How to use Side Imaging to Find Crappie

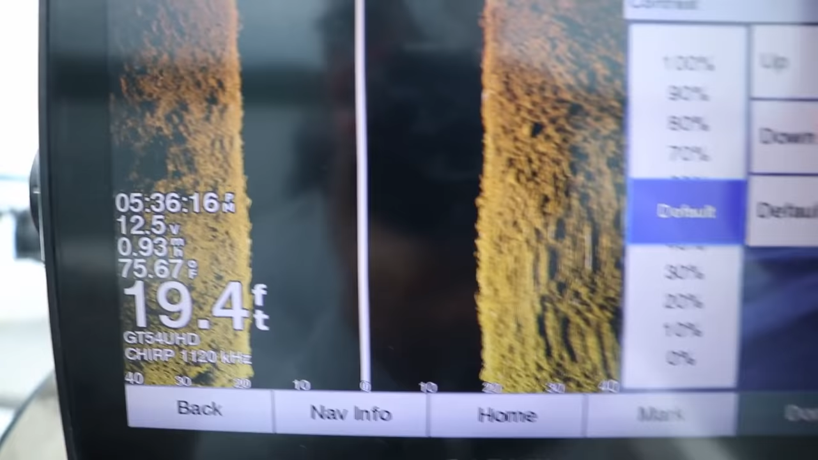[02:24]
On screen: depth 19.4 ft, water 75.67°F
is a little more helpful to find some definition for me. So I like it a little bit lower than 50.
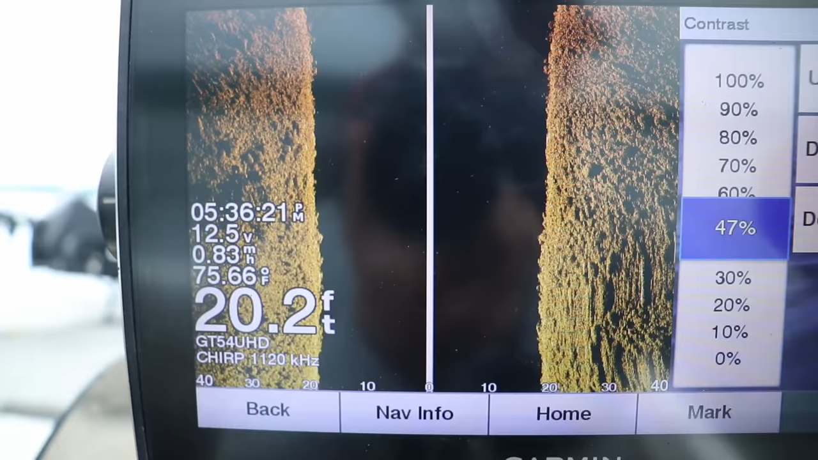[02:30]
On screen: depth 20.2 ft, water 75.66°F, speed 0.83 mph
There's actually fish popping up right here on our screen.
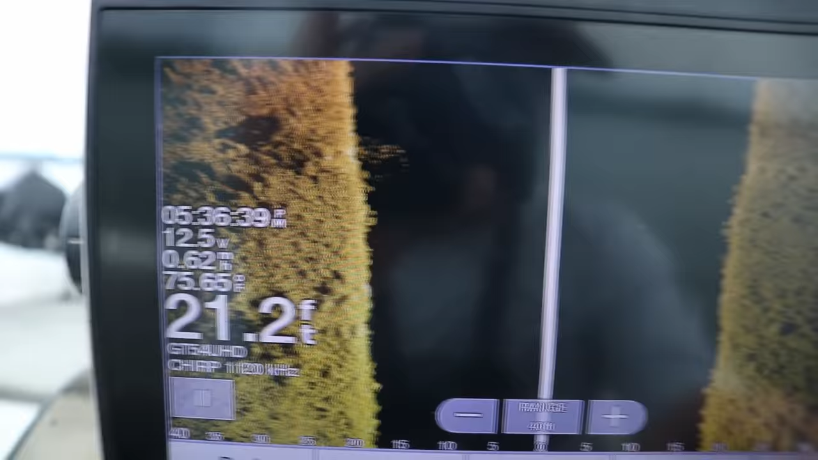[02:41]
On screen: depth 21.2 ft
But I like the contrast a little bit lower than 50.
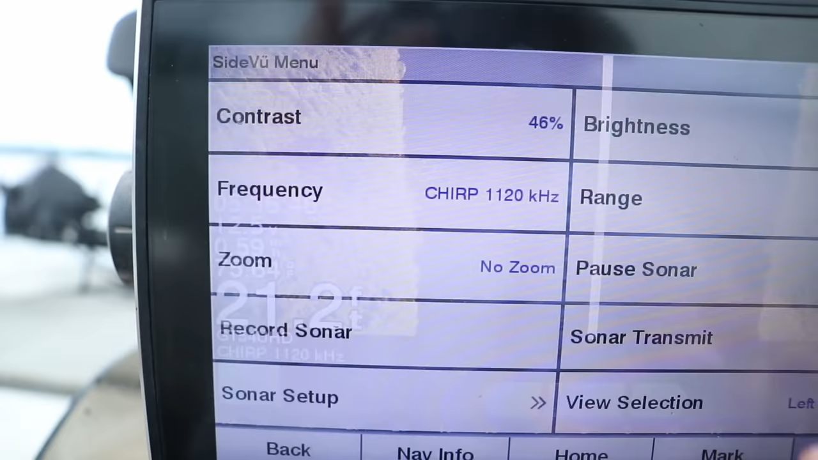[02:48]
The brightness, again, same with the down imaging setup.
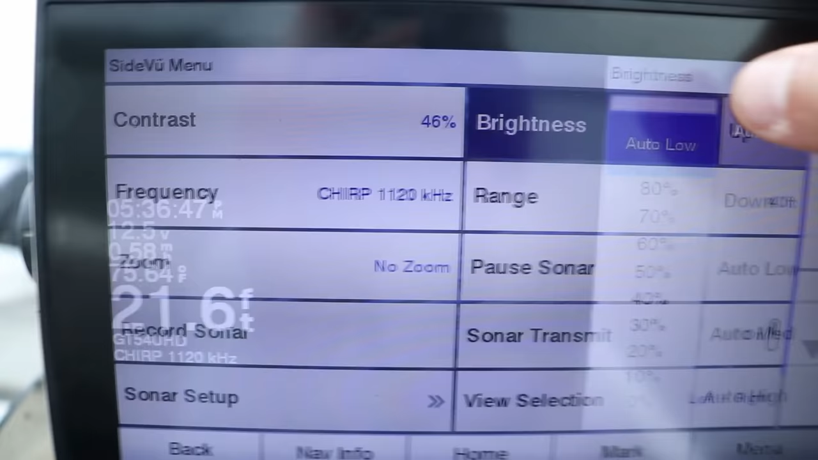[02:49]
On screen: depth 21.6 ft
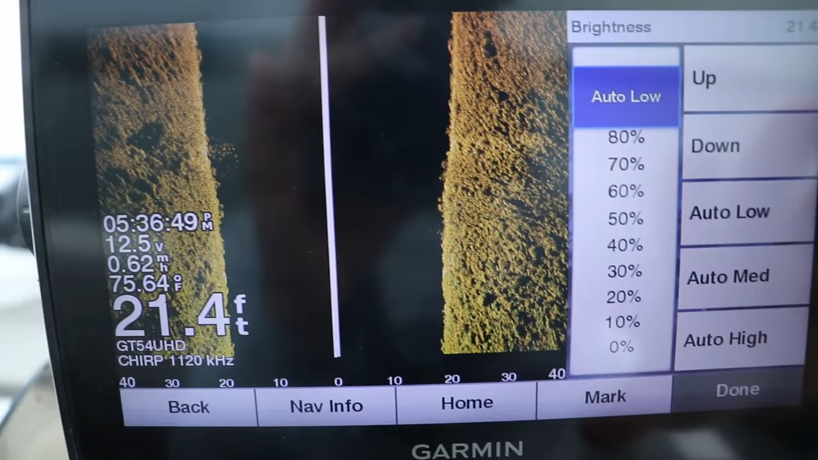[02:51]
On screen: depth 21.4 ft, water 75.64°F
I like the auto low function. I like it pretty bright. When you're fishing for smaller fish like panfish, I like that.
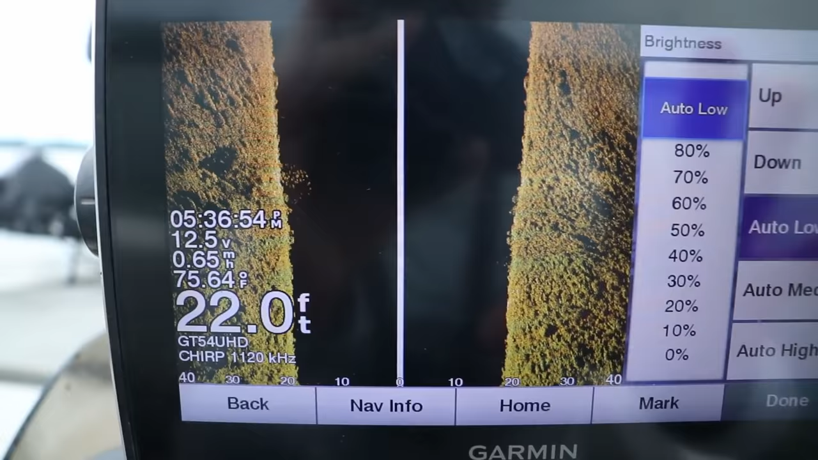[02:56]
On screen: depth 22.0 ft, water 75.64°F
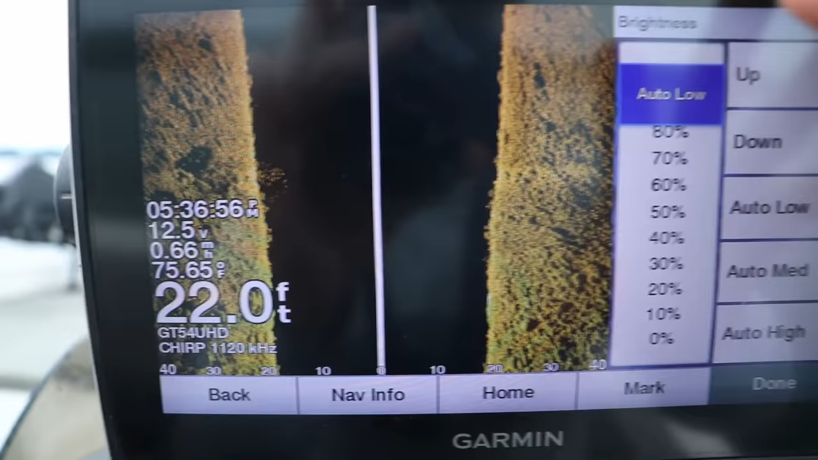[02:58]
On screen: depth 22.0 ft, water 75.65°F
This is like your gain. For other sonar units, this is your gain, your brightness.
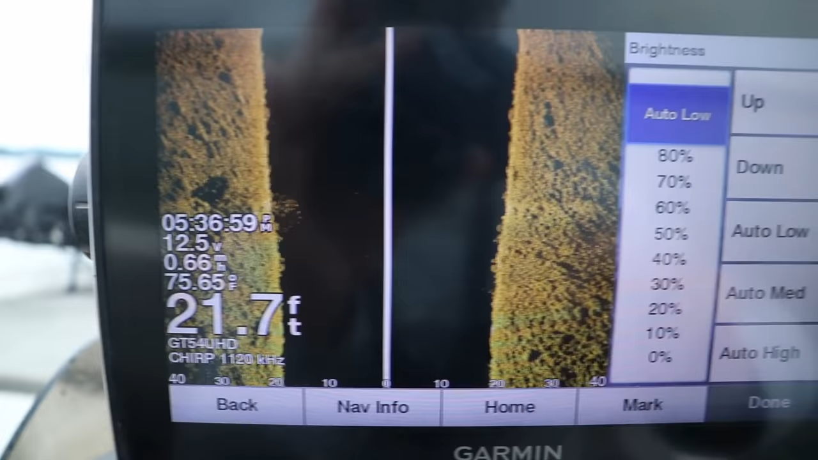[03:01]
On screen: depth 21.7 ft, water 75.65°F
I like it up a lot higher than what you normally would if you're looking for bass or walleye.
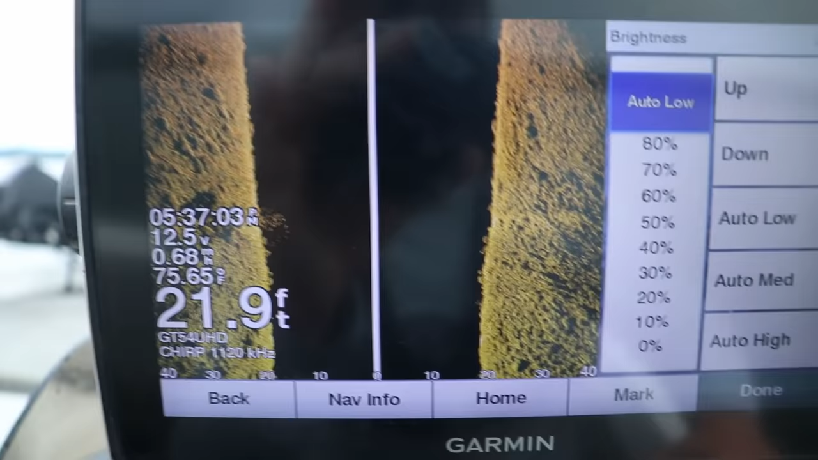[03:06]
On screen: depth 21.9 ft, water 75.65°F
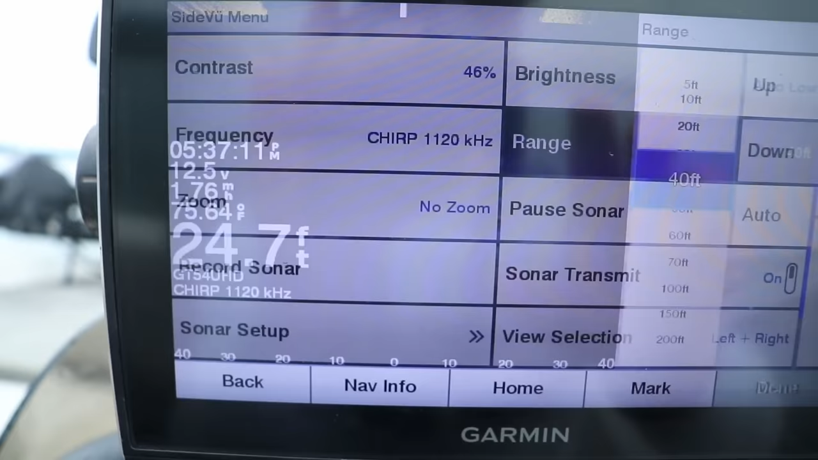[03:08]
On screen: depth 24.7 ft
Now, this is probably the one of the most important setups that I see a lot of people who try to use side imaging.
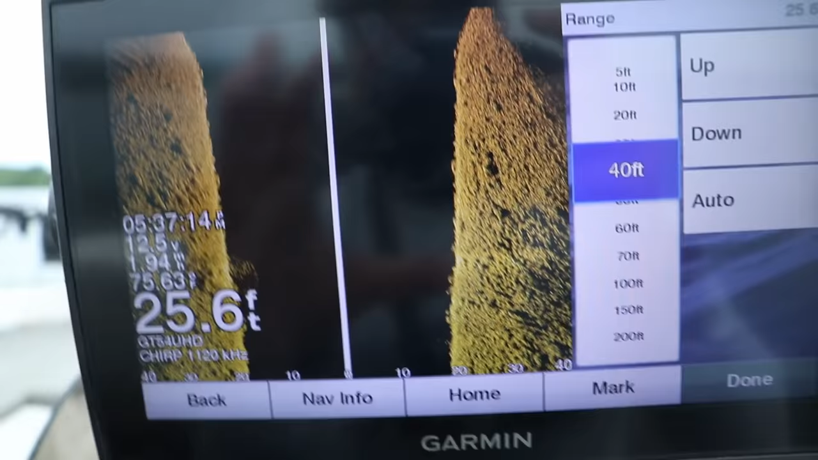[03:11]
On screen: depth 25.6 ft
This is what they mess up.